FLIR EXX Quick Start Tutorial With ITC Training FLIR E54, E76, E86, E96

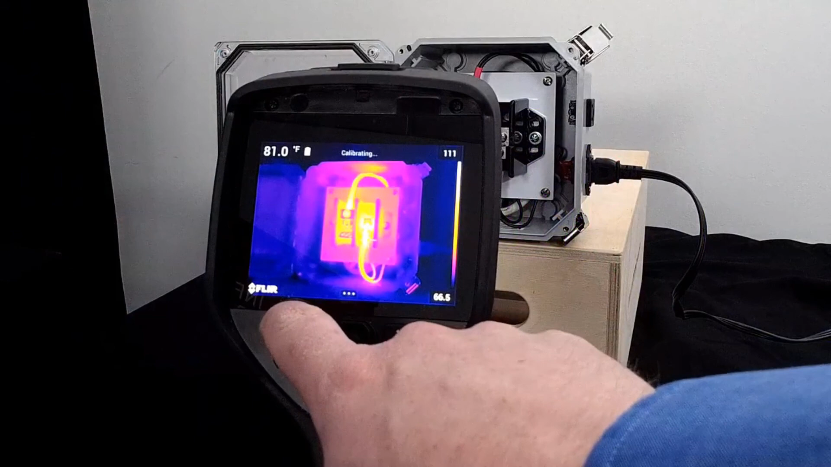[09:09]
On screen: spot 81.0°F
You can force a correction by holding down the image recall button here on the back of the camera. The image will pause for a moment while a shutter, which acts as a uniform target, drops in front of the array.